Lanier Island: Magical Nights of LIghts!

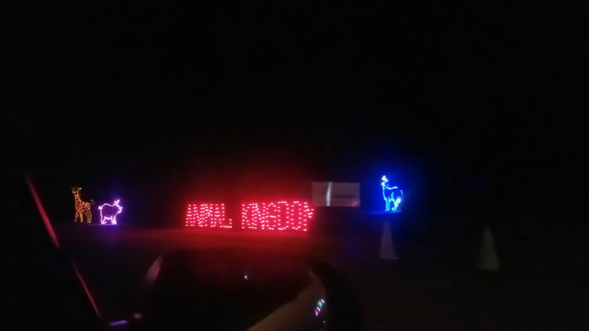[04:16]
This is from my dad. Oh, and there's a giraffe for Atticus.